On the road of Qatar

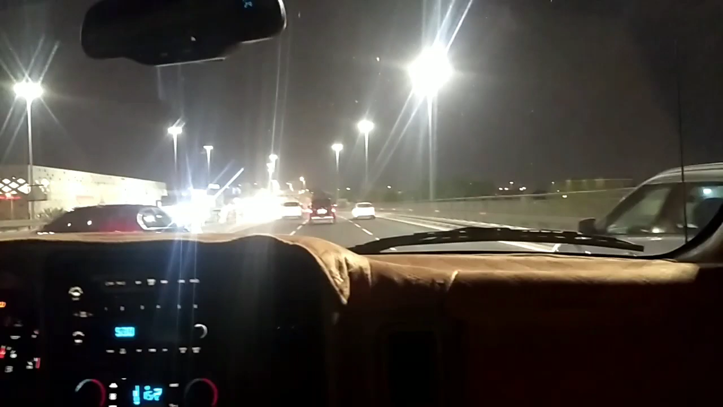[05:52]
Maganda lang tingnan dito kapag ganitong gabi. Pag araw, walang kabiyo-biyo.
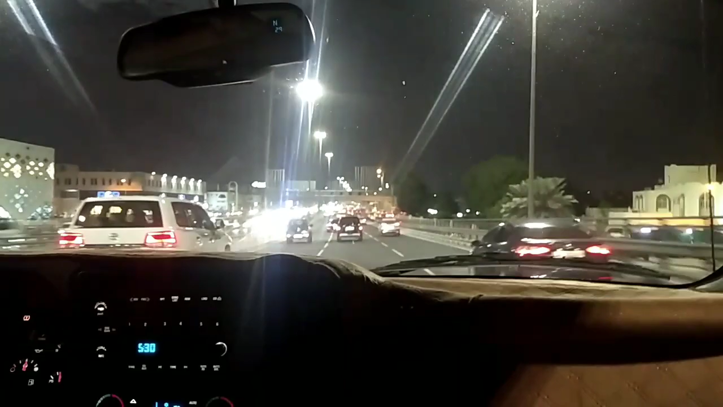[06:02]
Walang kabiyo-biyo ang ano. Ano tong RV ko, yaw? Shop ang mga damit. Puro mga damit ng ata. Q-Mall. Nakapunta na ba ako dito sa Q-Mall na to? Hindi pa ako nakapasok dito. Nakapunta ka dyan? Oo, syempre. Di wow.
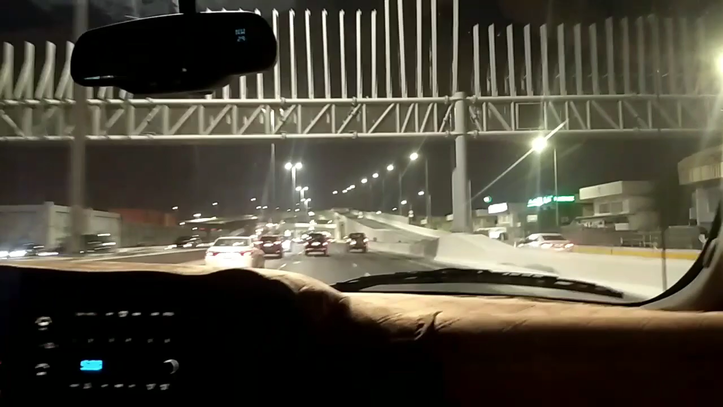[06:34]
Hindi mo kami pinapunta dyan. Ano lang ba mall, hindi ko napasok dito sa Qatar.